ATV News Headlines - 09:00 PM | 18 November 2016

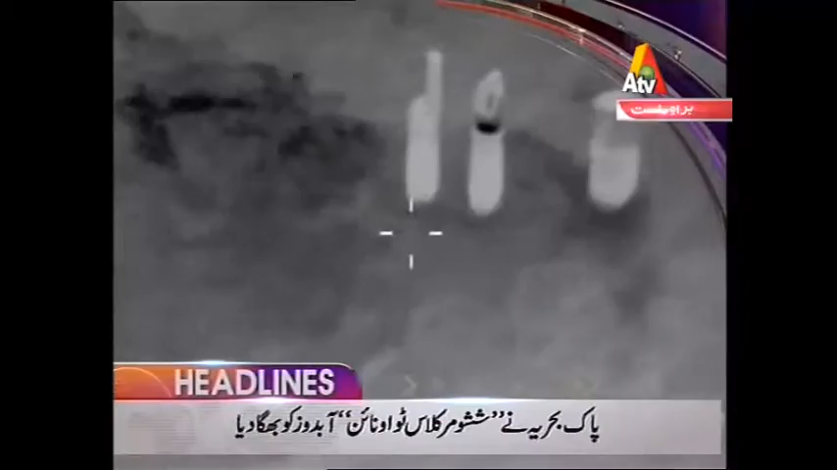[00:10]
حدود میں گھسنے والی بھارت کی ششومر کلاس 209 آپ دوست کو بھگا دیا ترجمان پاکستان نیوی کے مطابق بحریہ سمندری حدود کے دفاع کے لیے ہر لمحہ تیار